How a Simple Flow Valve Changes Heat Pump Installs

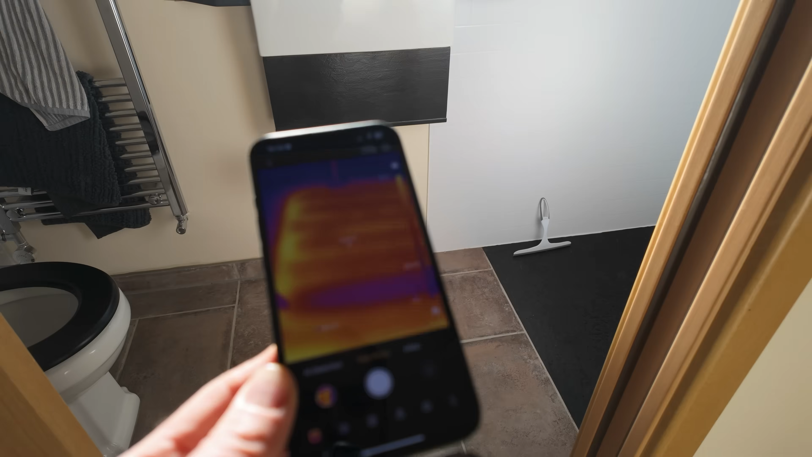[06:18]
and also in the bathroom we're getting 25 degrees
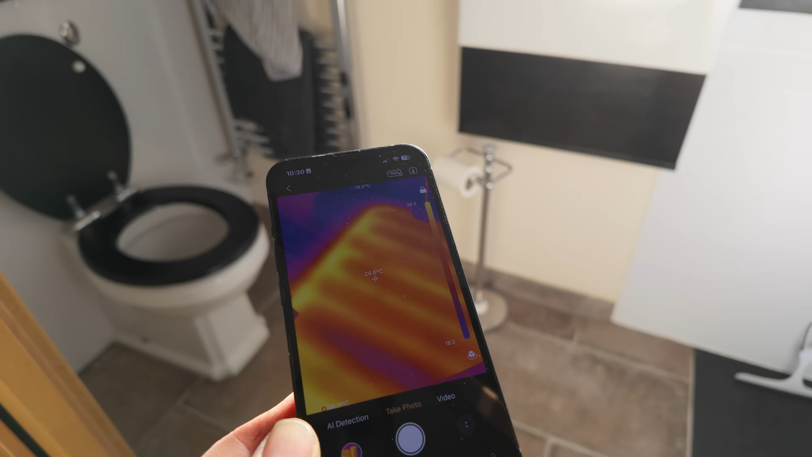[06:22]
surface temperature plus this tower rail heating up nicely
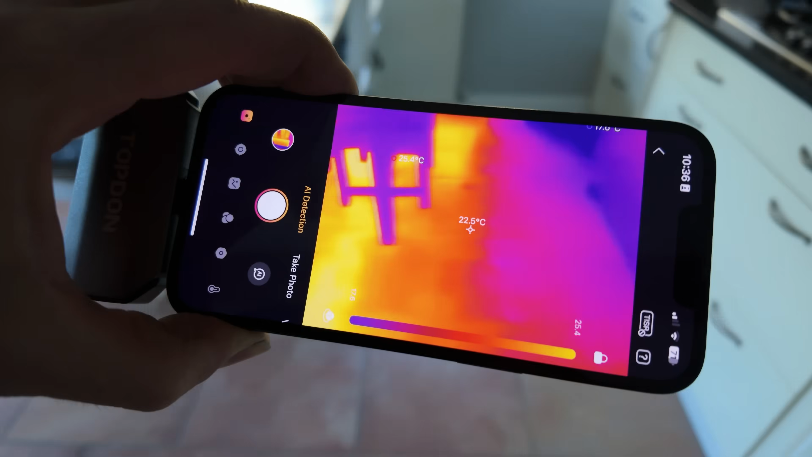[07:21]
On screen: spot 22.5°C
some areas seem to from better than others so you're getting 23 then there's a patch with no heating and then there's another patch
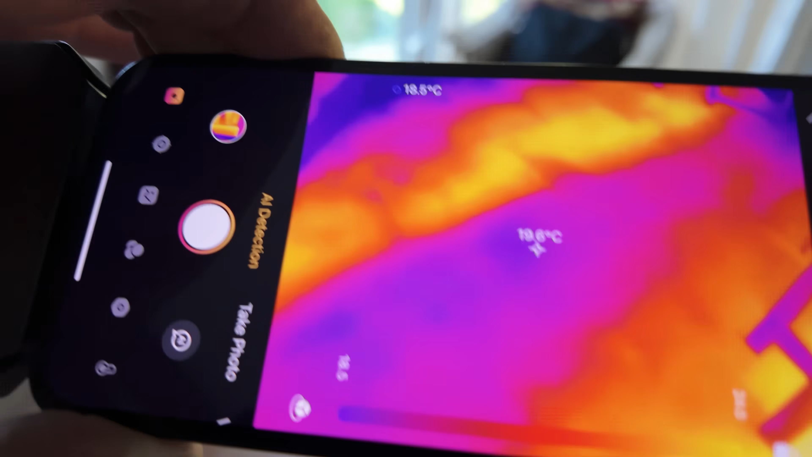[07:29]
getting to around 23
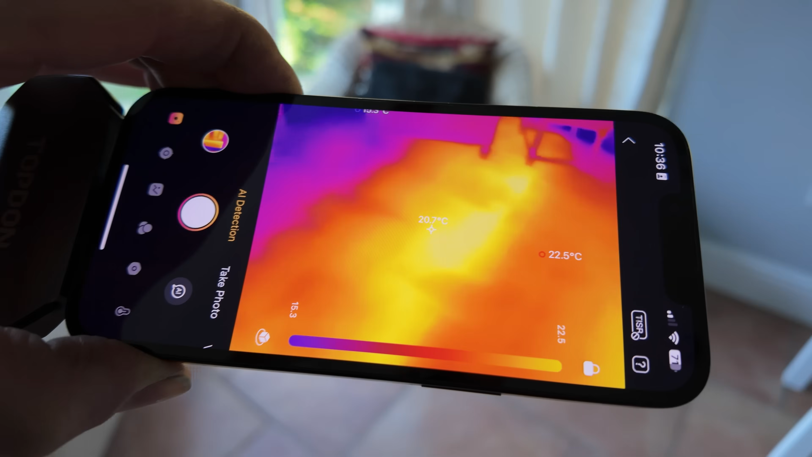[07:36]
On screen: spot 20.7°C
degrees as well i'm quite happy that a very simple
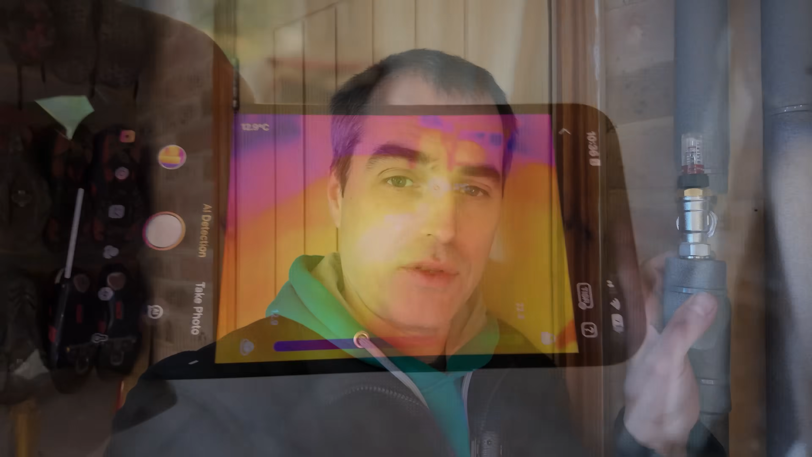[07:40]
solution of using just a flow limiting radiator valve works on under for heating the biggest benefit of it is being able to